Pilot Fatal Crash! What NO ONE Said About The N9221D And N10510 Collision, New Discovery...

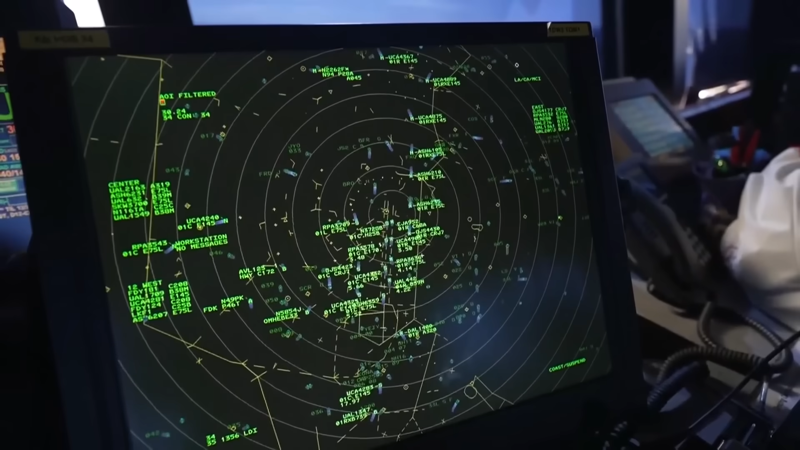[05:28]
enabling its position to be broadcast on the common traffic advisory frequency and displayed on ADSB-equipped aircraft.